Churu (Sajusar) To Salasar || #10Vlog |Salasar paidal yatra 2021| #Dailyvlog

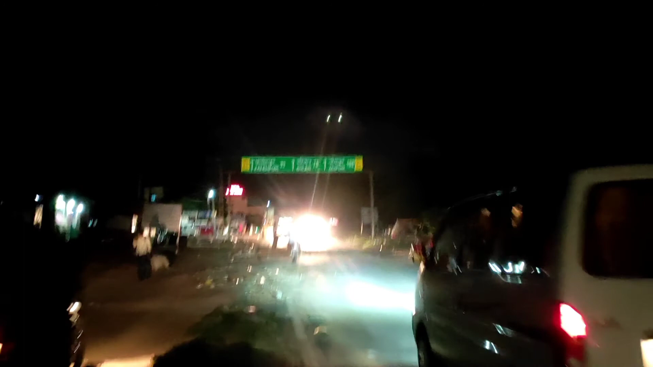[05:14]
अभी फतेहपुर रह गया है 33 किलोमीटर, लेकिन हमें तो सिर्फ खेलासर गांव जाना है।